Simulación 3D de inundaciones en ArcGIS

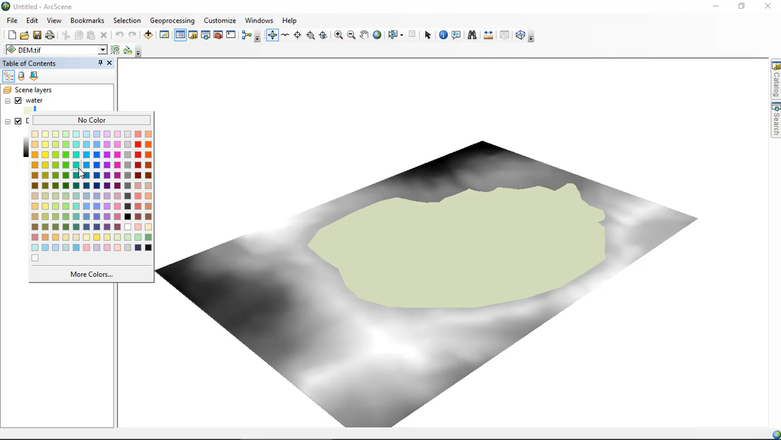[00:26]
Le cambio la simbología al polígono. Podemos ver esta es la área de inundación y ahora vamos a ver cómo simularla.
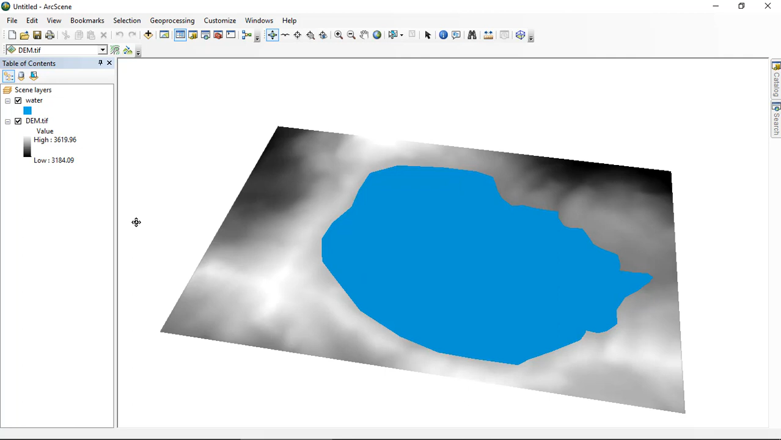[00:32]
Realizamos clic derecho sobre el DEM, propiedades, nos vamos en la pestaña Base Height, en Elevation from Surface vamos a seleccionar Floating on a Custom Surface y seleccionamos el DEM, le damos aceptar,
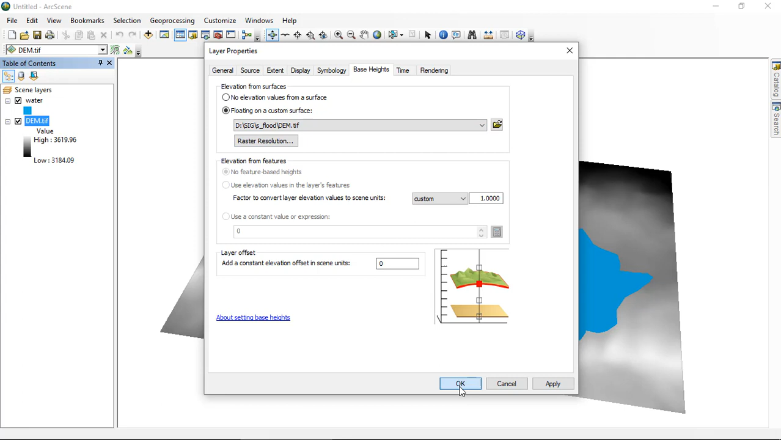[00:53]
clic derecho sobre el DEM, Zoom to Layer.
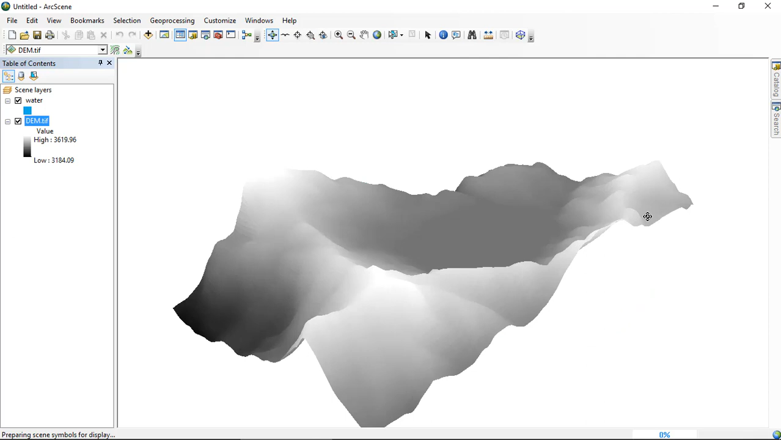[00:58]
Y tengo el DEM con el relieve o su topografía.
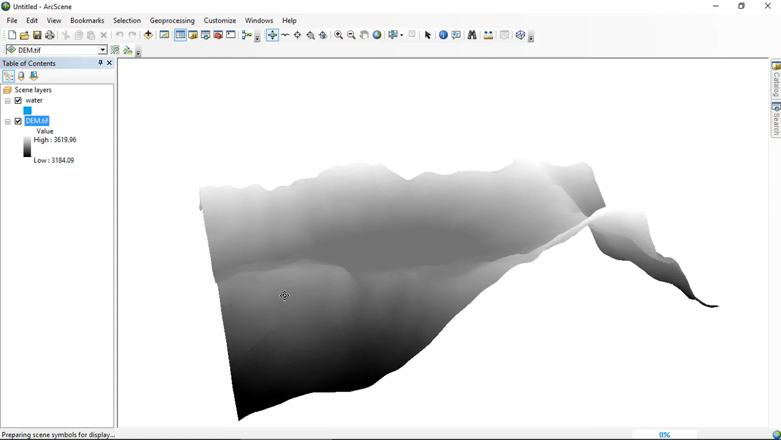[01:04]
Ahora le cambio la simbología. Clic derecho. Properties. En Symbology.
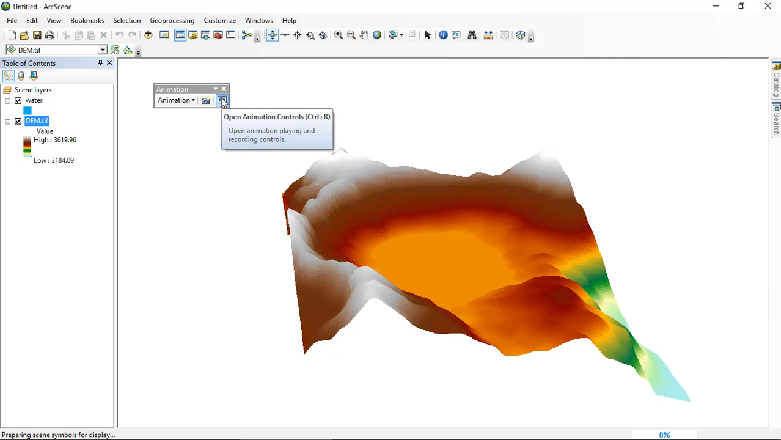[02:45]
Vamos en Option. Podemos configurar el tiempo, el tipo de reproducción. Le damos Play. Y podemos ver cómo simula la inundación o el aumento de la lámina de agua en esta laguna.
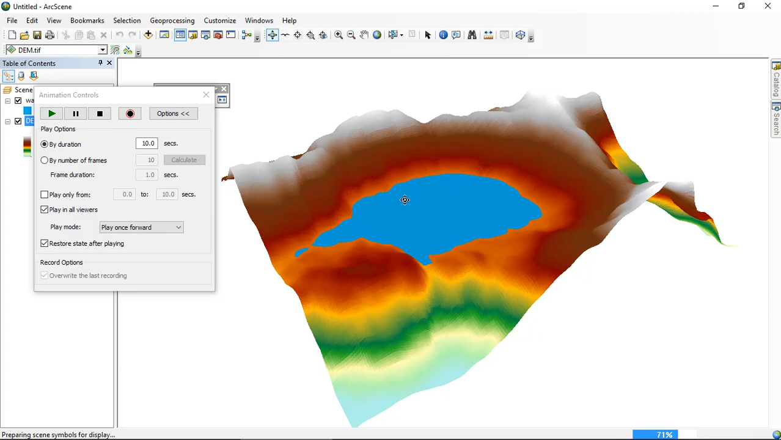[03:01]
También puedo seleccionar Loop Forward and Reverse para que lo haga infinitamente. Le damos a aceptar. En Animation Manager podemos modificar los valores de Z según nuestros requerimientos.